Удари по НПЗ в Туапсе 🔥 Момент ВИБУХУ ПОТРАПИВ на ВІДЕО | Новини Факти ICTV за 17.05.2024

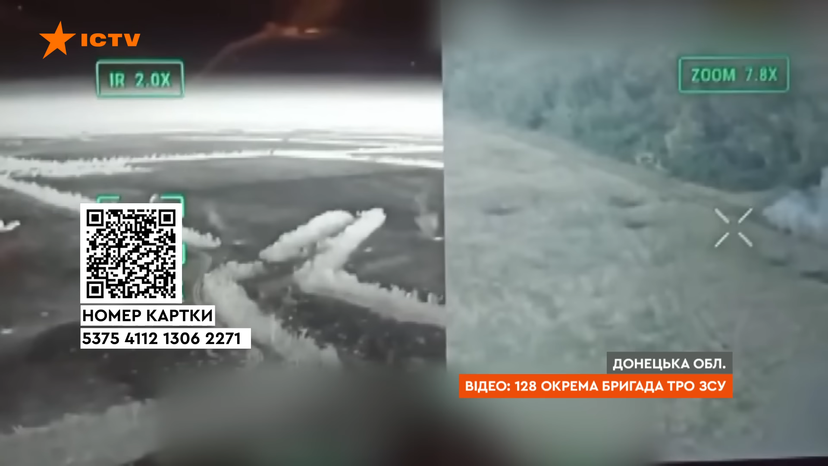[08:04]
А як воно туди швидко так вибігало? Ні, може, в нього боковий двір є там. Оператор Артем розповідає, крізь камери розвід дронів добре видно, як наша українська земля встелена трупами російських солдатів.